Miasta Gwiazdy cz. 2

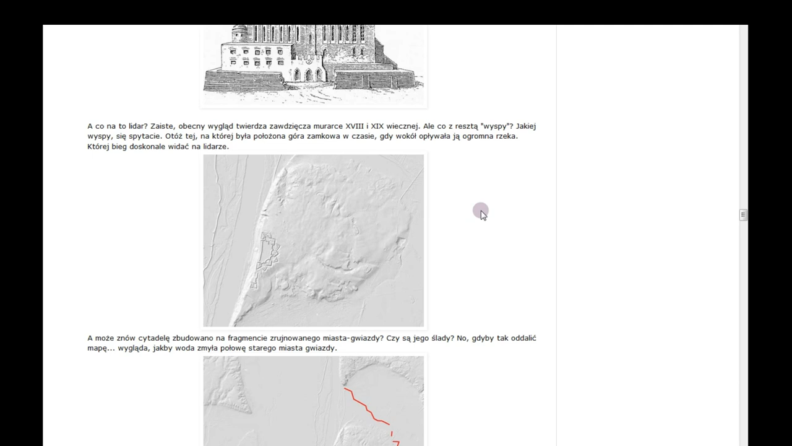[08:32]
Ale co zresztą wyspy? Jakiej wyspy się spytacie? Otóż tej, na której była położona góra zamkowa w czasie, gdy wokół opływała ją ogromna rzeka. Który bieg doskonale widać na Lidarze.
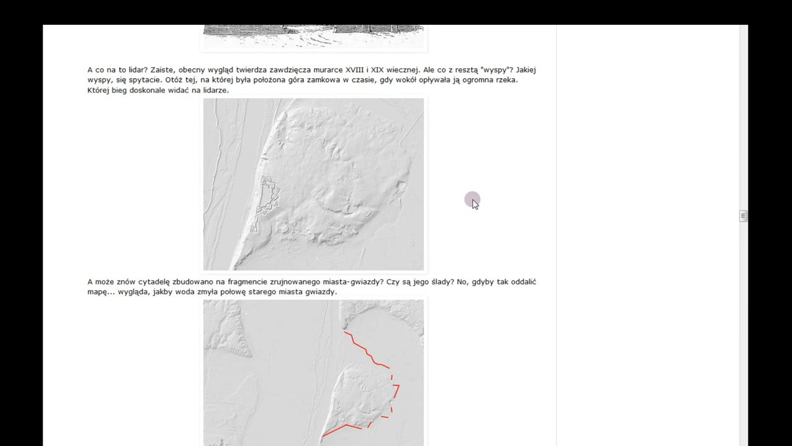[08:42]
No tutaj widać tą rzekę. Tu, tu, tu. A może znów cytelem zbudowana na fragmencie zrujnowanego miasta gwiazdy?
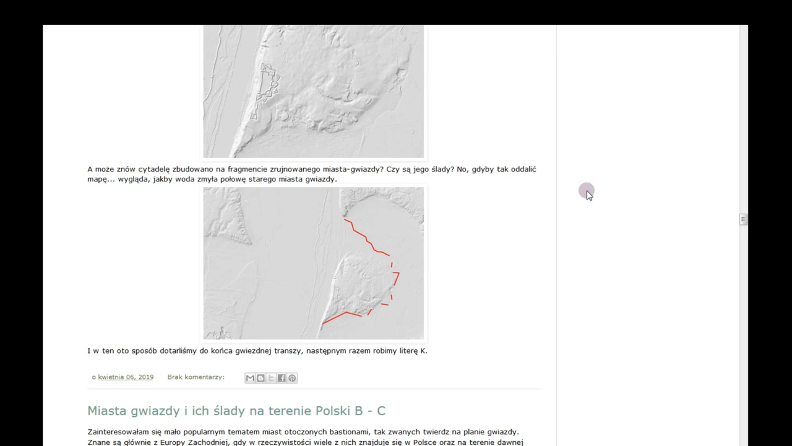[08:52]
Czy są jego ślady? No, gdyby tak oddalić mapę, wygląda jakby woda zmyła połowę starego miasta gwiazdy tu w takich postulciach.